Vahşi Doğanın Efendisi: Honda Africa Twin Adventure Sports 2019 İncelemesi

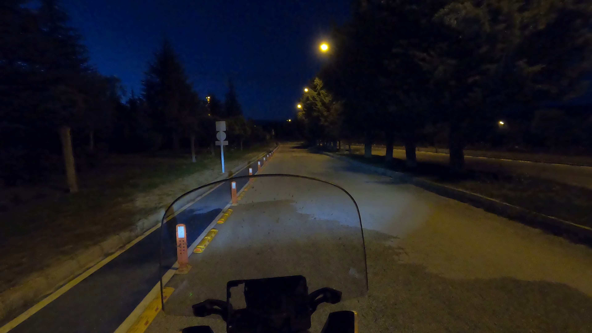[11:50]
Sisleri açtığım zaman da şu abi. Takviye yapmazsanız sıfır karanlığında çok zor. Amacımız görünmek, trafikte görünmek ki görünmüyoruz. Hiçbir şekilde görünmüyoruz.